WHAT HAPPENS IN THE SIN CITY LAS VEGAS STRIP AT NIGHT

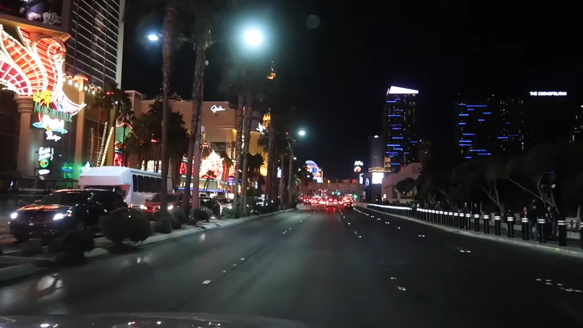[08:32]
Whatever the heck all this is. Danny and Marie is here. Yeah. At Flamingo.
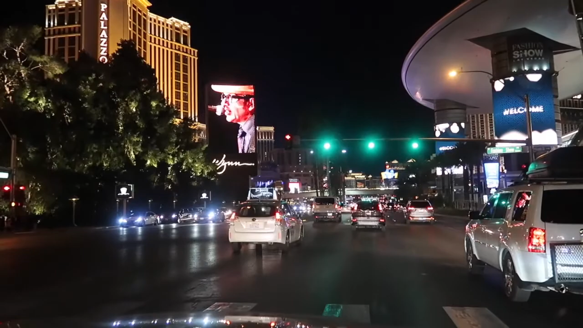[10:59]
Wow, that's beautiful. Wow, they could put a whole new casino here. They took it all down. Yeah. Okay. Look, we have Benny Hill. Oh, what the heck? Treasure Island. Here it is. That's where you wanted to. Yeah. That's where the fountain is, I think.
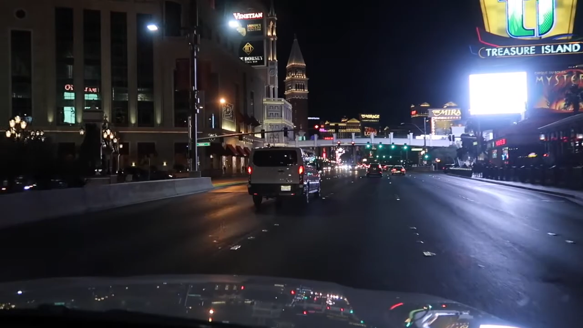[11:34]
It's not open. No. Maybe it's too late.